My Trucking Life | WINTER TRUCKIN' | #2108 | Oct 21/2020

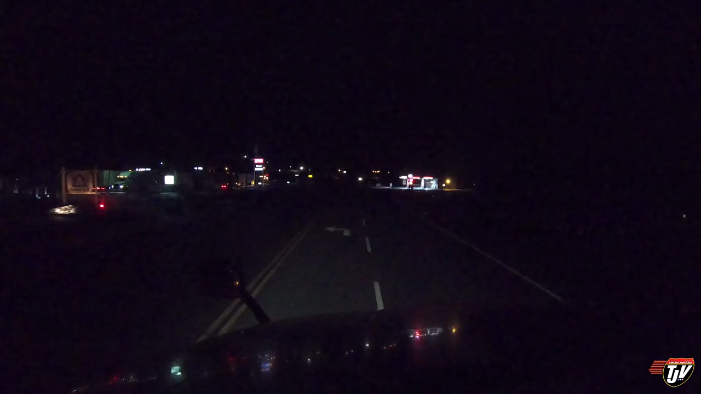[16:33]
Petrol Pass Nipigon. We've also got the Timmy's here, but it looks like the Timmy's is closed. What? Better not be. All right, this is usually a gong show at this time. Let's see.